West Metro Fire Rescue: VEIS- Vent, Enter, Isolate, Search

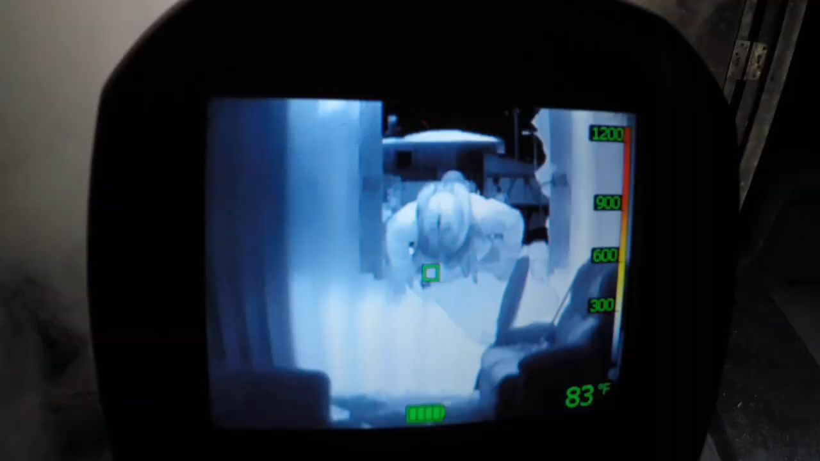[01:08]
On screen: spot 83°F
Then when we enter, we can go in head first and splay our legs out to put pressure on the outside of the window to slow us down,